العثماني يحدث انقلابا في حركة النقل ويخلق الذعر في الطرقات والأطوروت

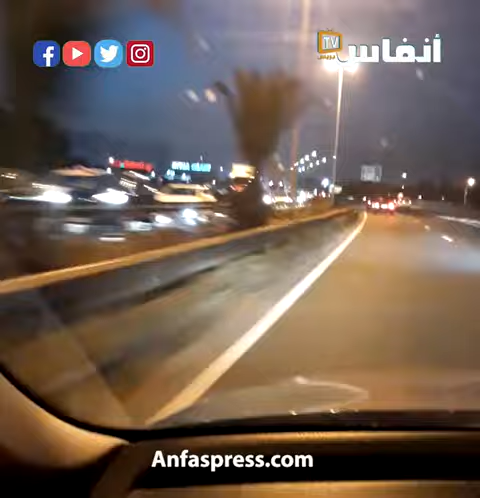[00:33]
Bloqué, bloqué, bloqué Des kilomètres, temps en temps un accident dans l'entrée dans le sens de l'entrée de casa ça va encore dans l'autre sens c'est boucher blindé comment provoquer la panique quand il n'est pas encore là et